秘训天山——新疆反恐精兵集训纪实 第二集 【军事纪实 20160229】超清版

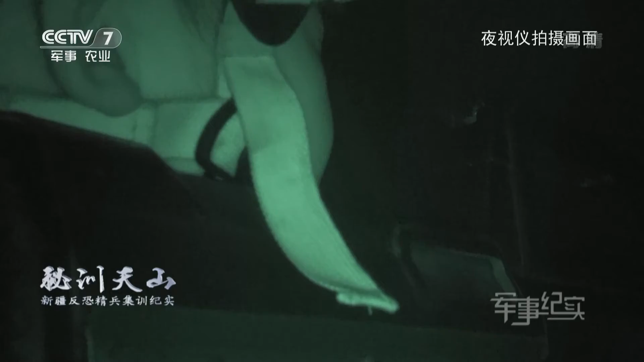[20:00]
三分队遇到了意想不到的情况，一时间每一名队员都高度紧张。
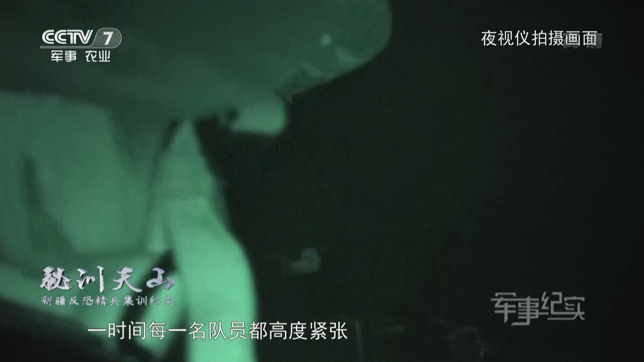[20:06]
在这个几乎是无人区的山谷深处，为什么会出现奇怪的民房和火光呢？
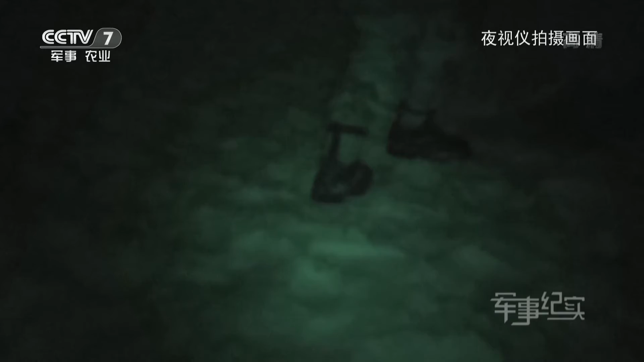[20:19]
分队长庞佳佳要带上两三个人到山脚下侦查，
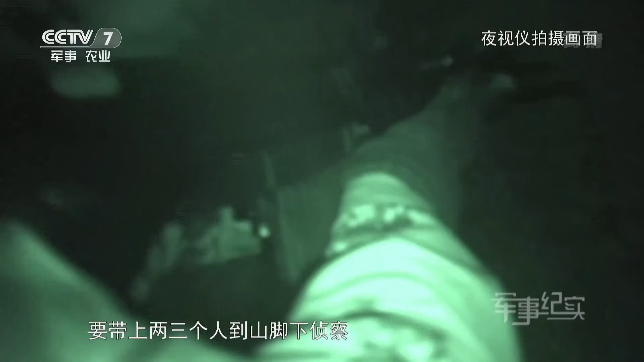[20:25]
而为了防止暴露目标，即使是在陌生的大山里，他们也必须关掉手电筒。
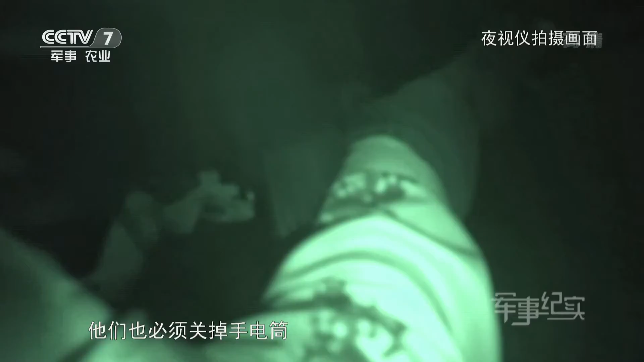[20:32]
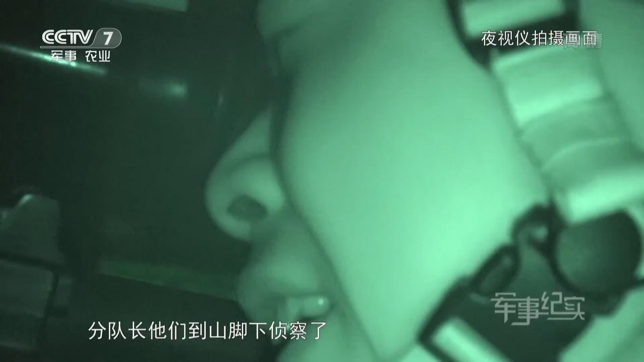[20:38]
分队长他们到山脚下侦查了，而朱立强则留在原地担负后卫警戒任务。
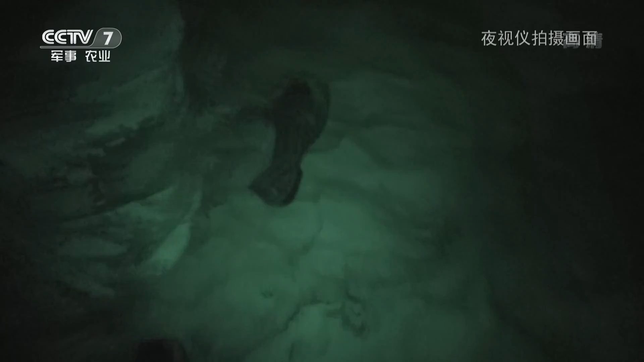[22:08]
除了很远的地方传来狼叫声，山谷里异常安静，而三分队的行动已经展开。
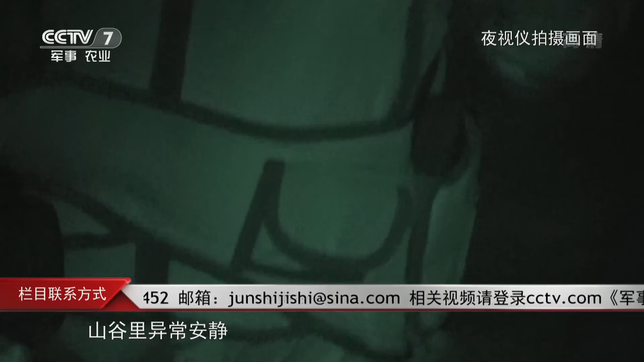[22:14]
火光、民房究竟是怎么回事？